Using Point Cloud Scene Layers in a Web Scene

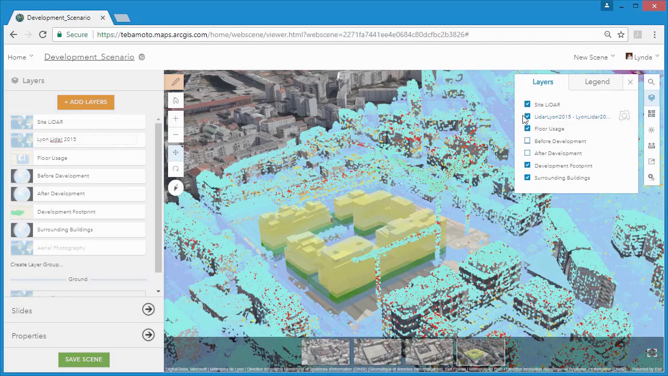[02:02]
add that to and rename the layers to something a little more intuitive. Next up we can now style our point cloud scene layers with scene viewer. It has an intuitive UI and interactive drawing options including point color and point size. The available drawing styles allow you to visualize and analyze your point cloud data as true color or RGB, as classes, elevation or intensity directly on the web. These styles leverage the data and attributes included in the last dataset so scene viewer will provide point cloud symbology options that match the dataset properties.
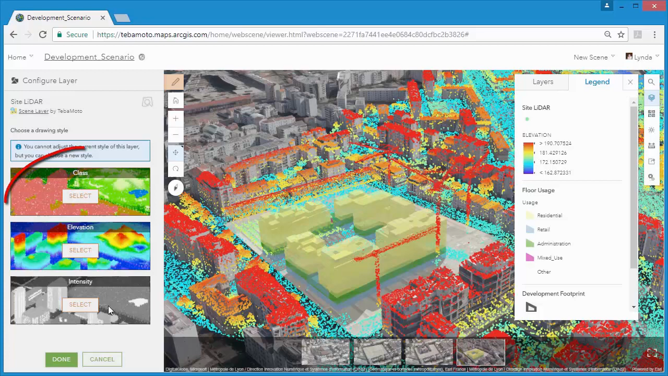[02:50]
Now our point cloud data contains classification but not RGB data so we know that the true color option is not available to us. We can explore other options such as class, elevation and intensity. With the class symbology we can assign a specific color to the classes in the point cloud scene layer defined within the collection process.
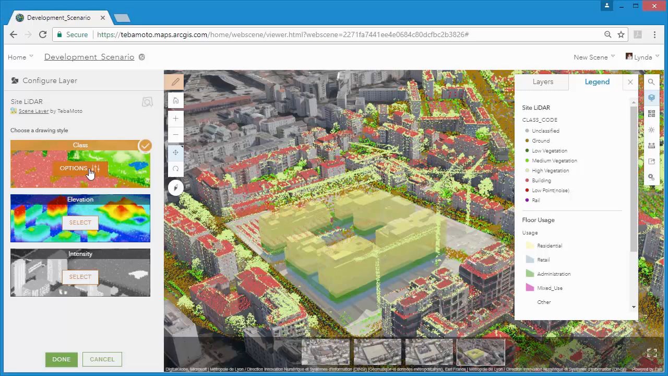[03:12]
If we open the class style we can see what classes are available by looking at the list. These will also be available in the legend.
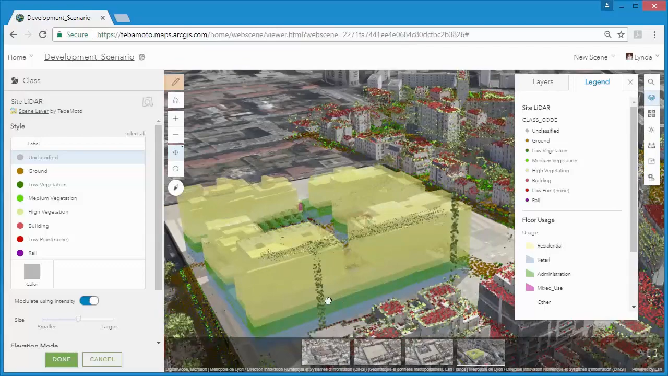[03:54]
You can change the size of the points by using the slider, determining which size looks best for our processes.
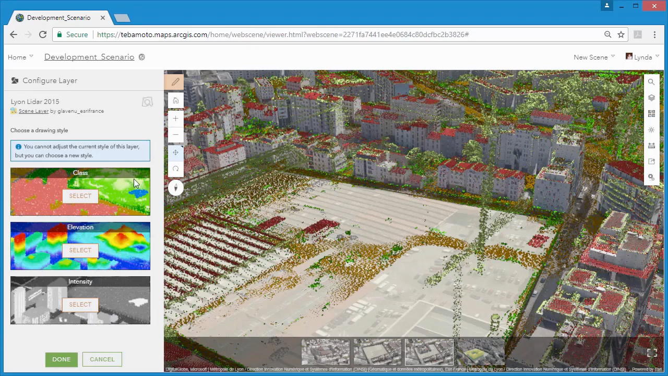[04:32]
Now we can see over 740 million points symbolized by elevation,
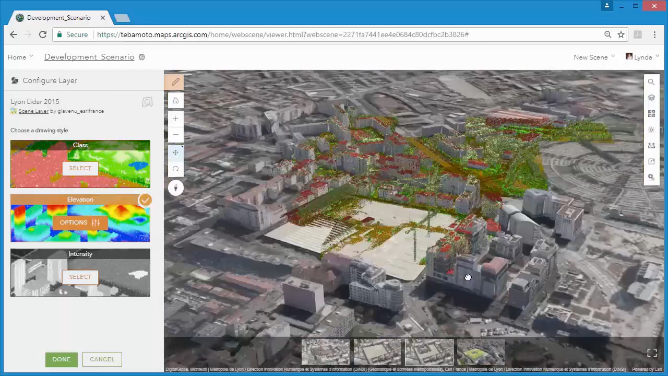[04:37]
blue for lower elevation and red for higher elevation.
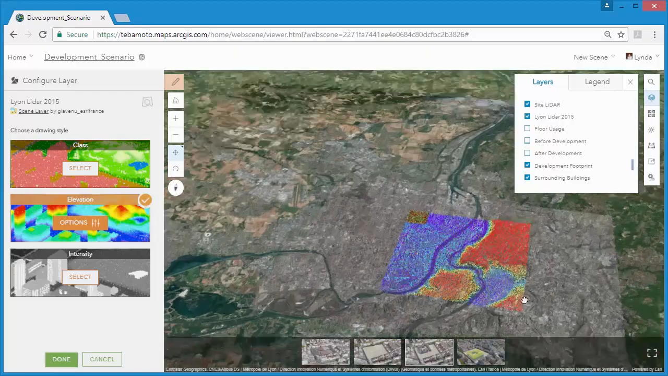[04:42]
Clicking the options button allows us to further change the style through the slider.
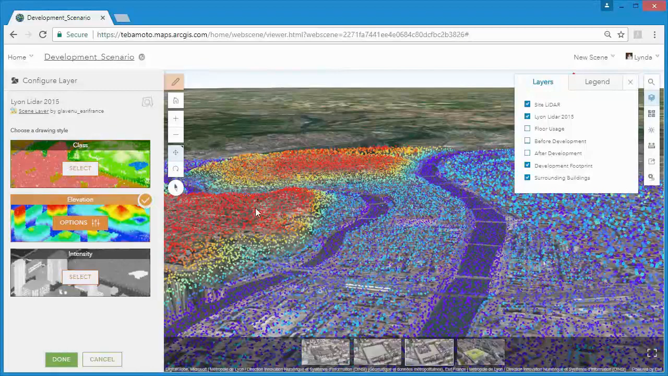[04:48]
The slider lets us change the elevation values that are used for the color ramp.
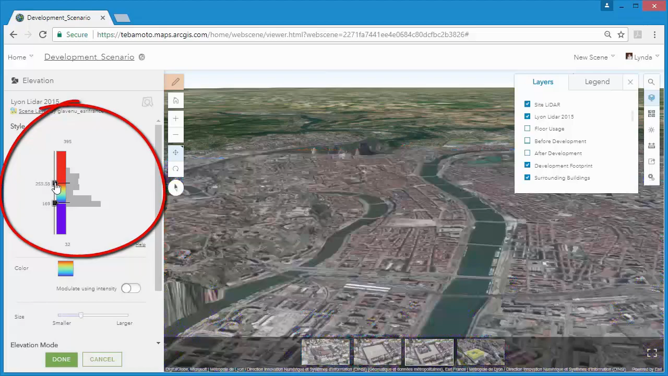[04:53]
Moving the sliders closer together gives us a better representation of
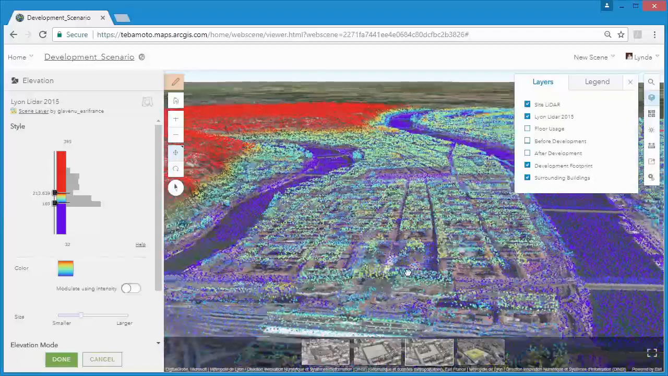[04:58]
the point cloud scene layer on lower elevation terrain.
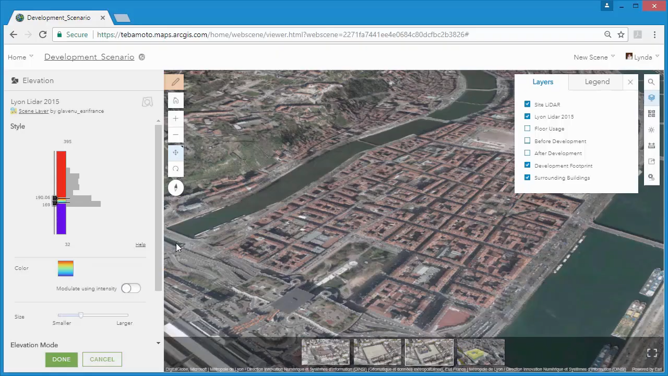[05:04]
And this can be especially useful if you have quite a large range in elevation within your scene, such as we do here.
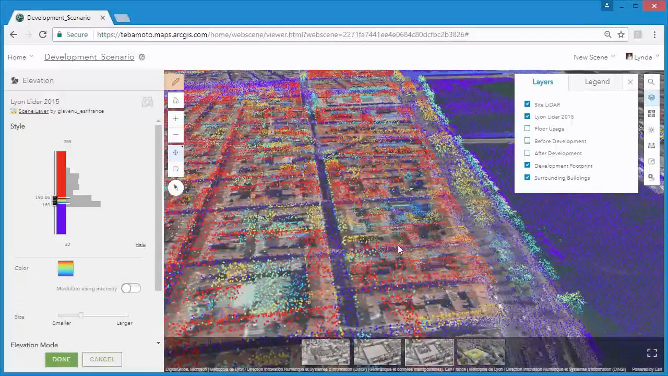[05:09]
We could also change the color ramp or switch on the modulate using intensity option.
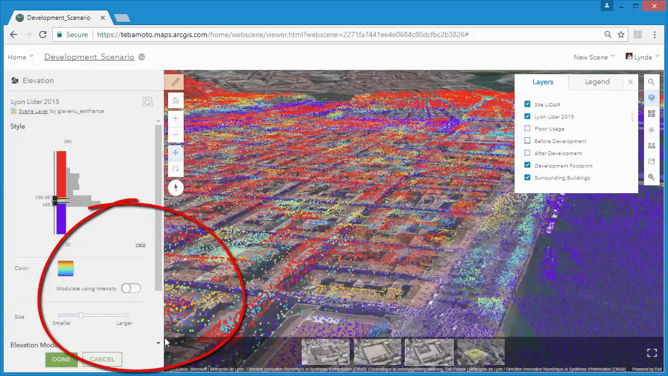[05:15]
All of these options give us,
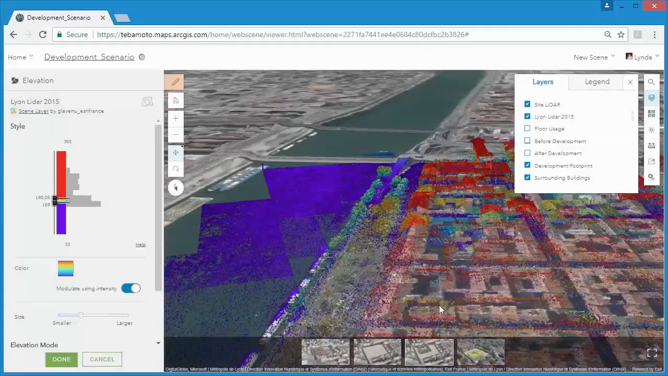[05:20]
or the people using our web scenes, the ability to quickly and easily visualize a point cloud scene layer in a way that best suits us, or them.
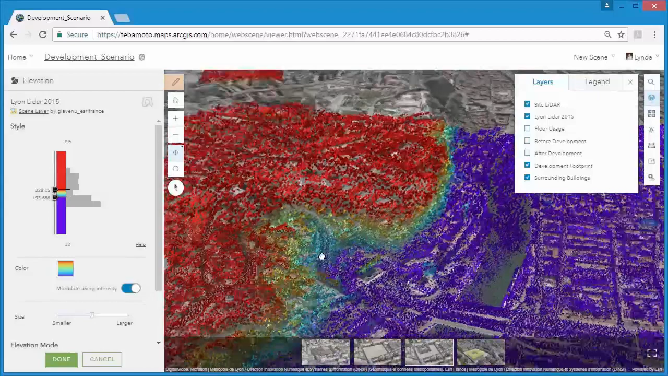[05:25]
Whether we want to focus on certain classes, or structures above a certain height, or even finer details, like road markings. So now that we've updated our web scene, we can update our slides as well.
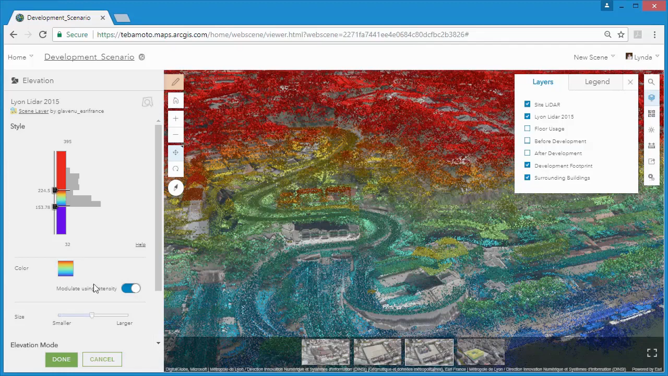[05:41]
Since slides capture layer state, as well as view position, in other words,
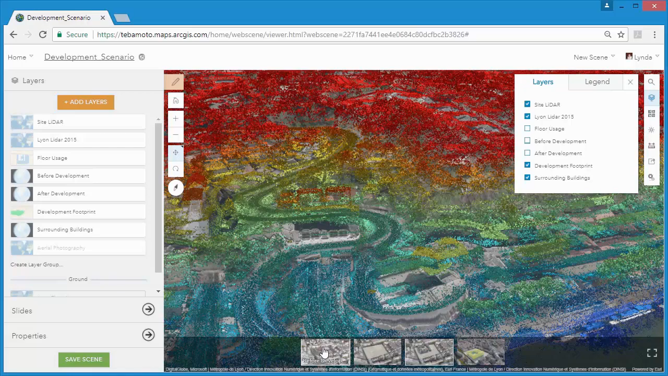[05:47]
whether the layers are turned on or off, we'll navigate to our existing slides and switch on the site lidar to make it visible.